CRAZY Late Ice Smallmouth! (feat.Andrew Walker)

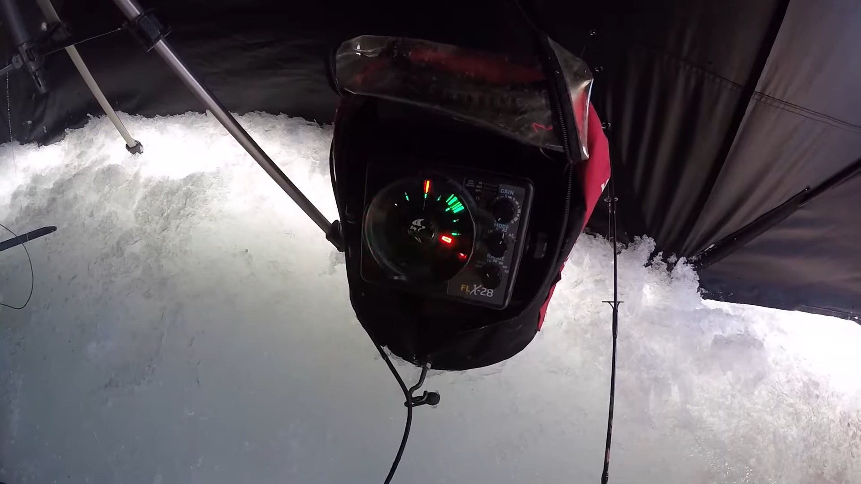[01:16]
you can get the new 10 inch HD one
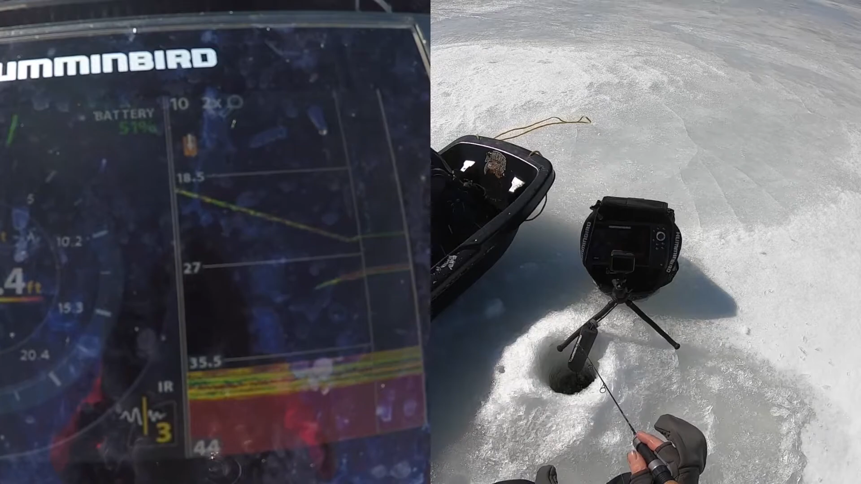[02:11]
oh there's one coming up here wow he's gonna crush it there we go
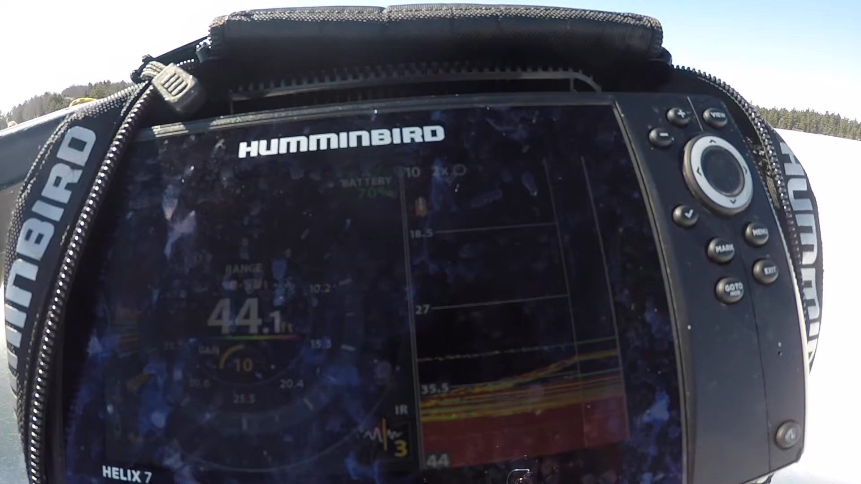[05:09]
so that's pretty deep for a smallmouth and you can see them coming up
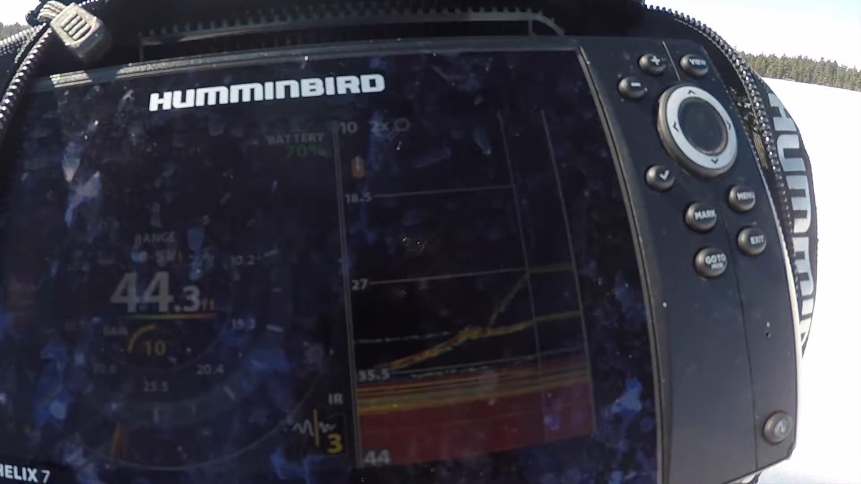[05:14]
like 15 to 20 feet up to hit your lure.
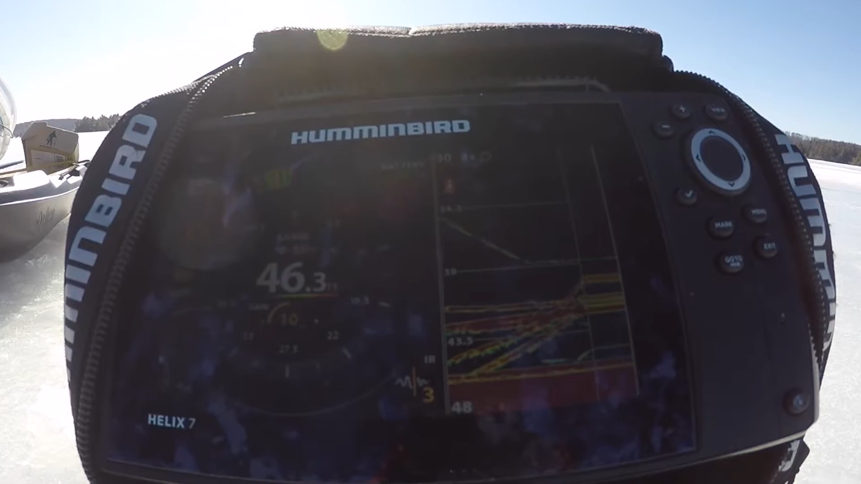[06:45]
sometimes you could find these big schools of small mouth Just look at this screen full of fish, this is insane